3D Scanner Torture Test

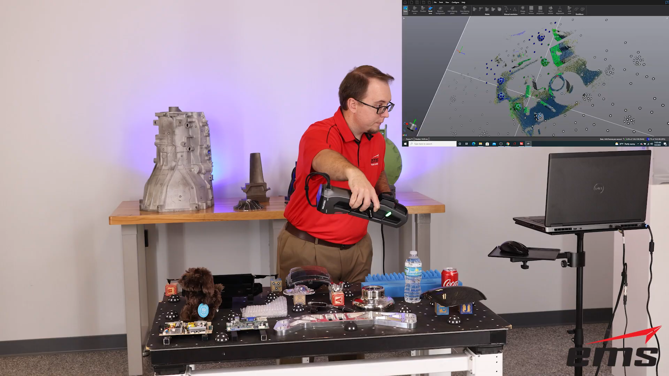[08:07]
Next up is the GoScan Spark. Unlike all the other 3D scanners in this test that use a laser light source,
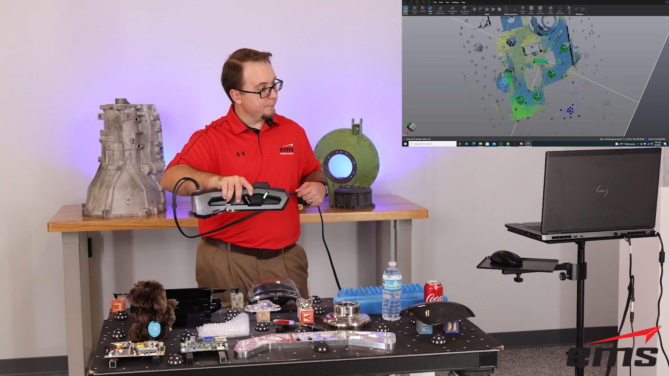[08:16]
the GoScan uses a structured light pattern emitted from an LED light source.
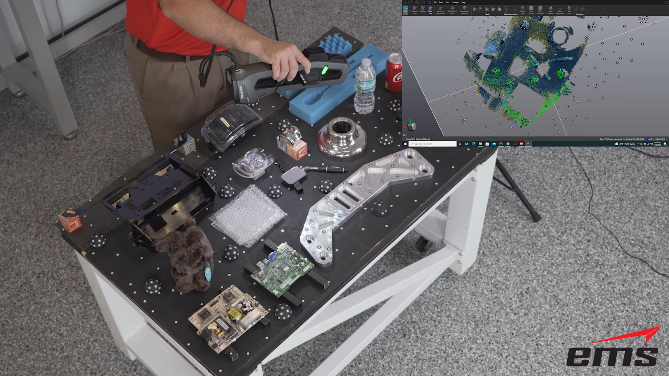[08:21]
This technology traditionally has always struggled with challenging surface types.
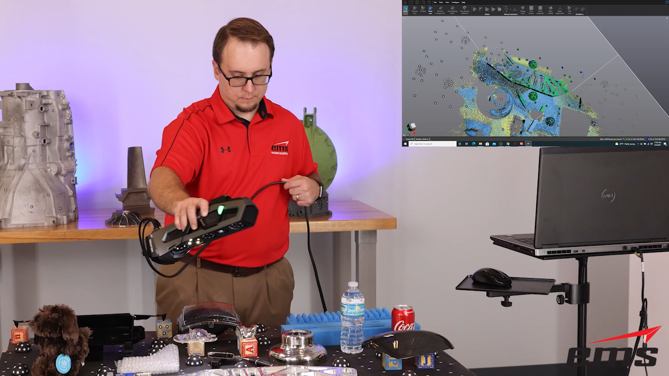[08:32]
know that applying some sort of scanning spray is fairly common to get good scanning results.
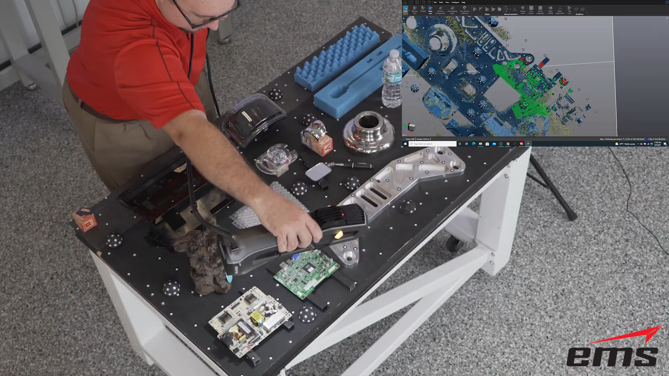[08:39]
The advantage of the GoScan Spark is its large scanning volume,
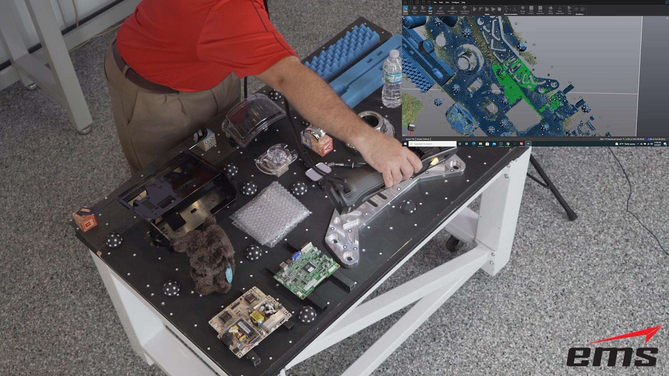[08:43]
speed, and ability to scan in full 3D color.
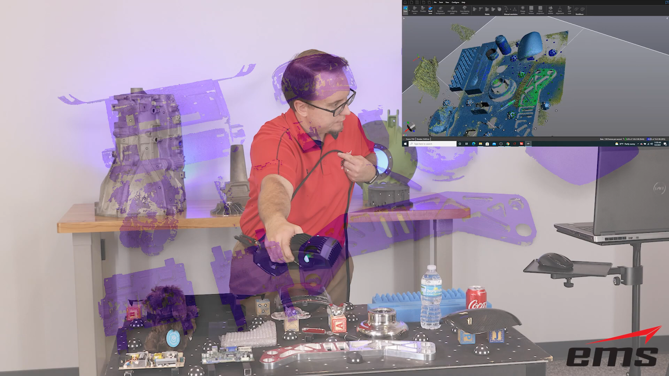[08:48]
So how did this GoScan Spark do? Well, as you can see, it struggled on many of the surfaces.
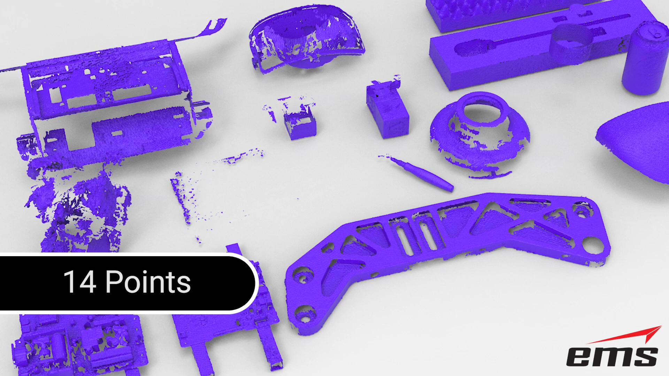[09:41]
The GoScan gets 14 points for completely scanning 5 parts and partially scanning 4 more.
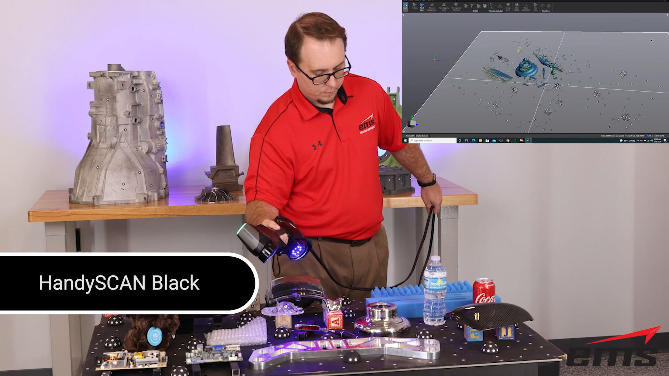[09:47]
Next in our test is the HandyScan Black. With its 22 blue laser lines and ISO certifications,
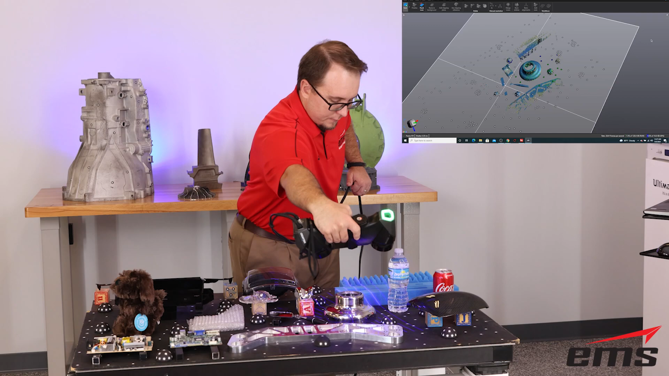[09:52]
the HandyScan Black did a very good job on the dark parts, machine parts, and even the chrome parts. Improvements in laser technology, optics, and software show well in the results on many of the parts.
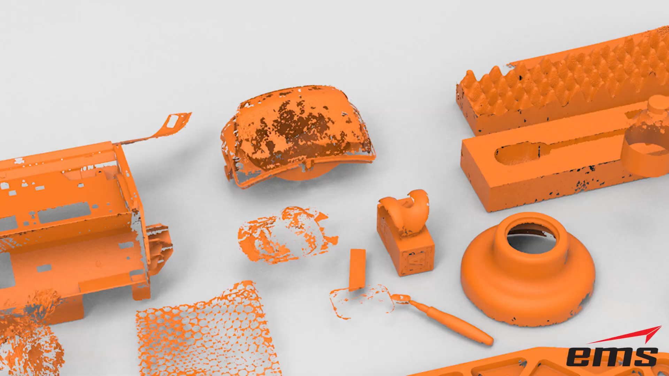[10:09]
The translucent parts, mirror, water bottle, bubble wrap, and toy dog were still a challenge and the data is not really usable.
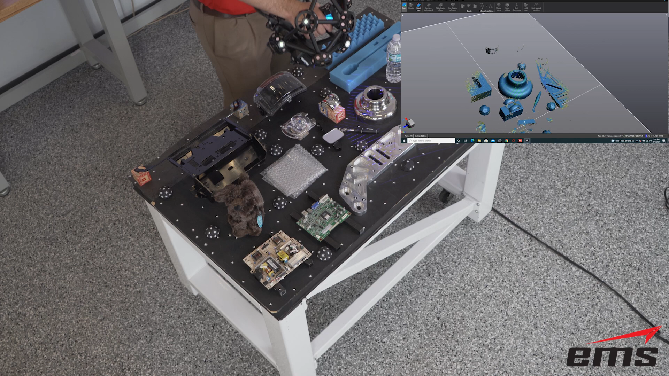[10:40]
What's different about the Metroscan is the lasers have even more power. Because of the way the Metroscan works, the onboard sensors don't have to search for targets like all the other scanners in this test.
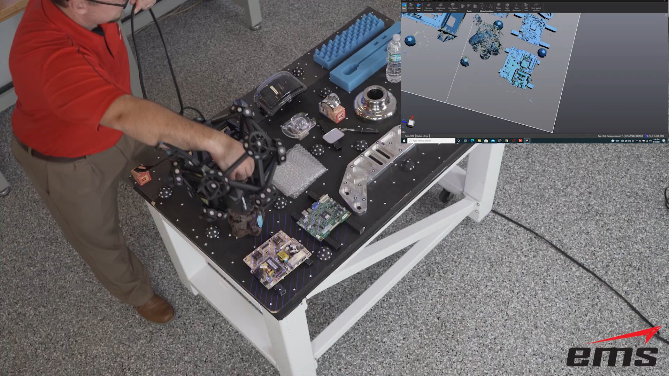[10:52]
This allows the Metroscan to get the most data of any scanner in this test.
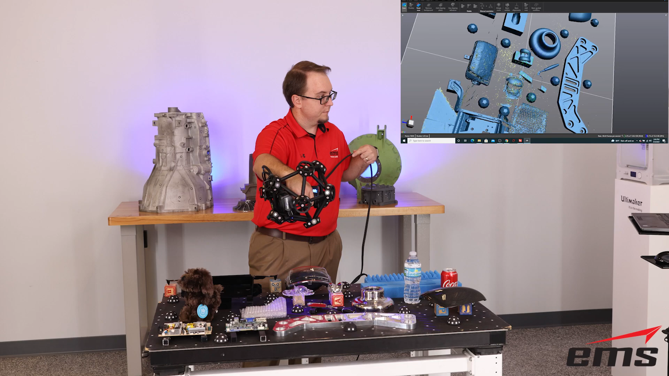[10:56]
The translucent parts are still a challenge though, for sure.